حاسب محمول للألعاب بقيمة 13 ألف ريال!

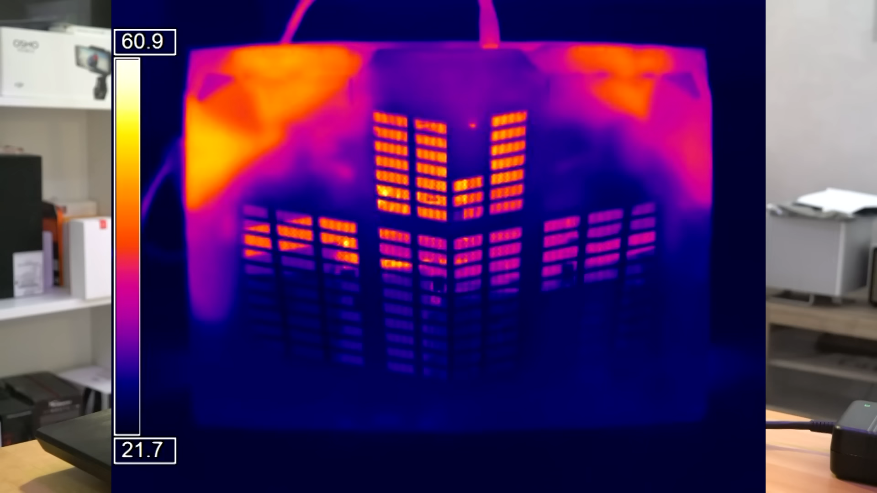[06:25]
خاص بهذا الحاسب من خلال منطقة المسند ما رح تواجه مشكلة مستوى
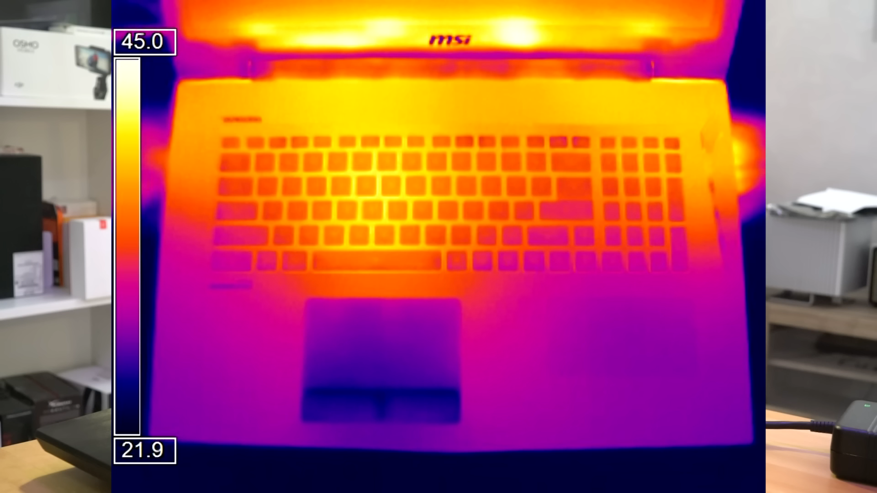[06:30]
الحرارة كان ملحوظ مع الضغط المكثب بكل التأكيد وخاصة مع درجات الحرارة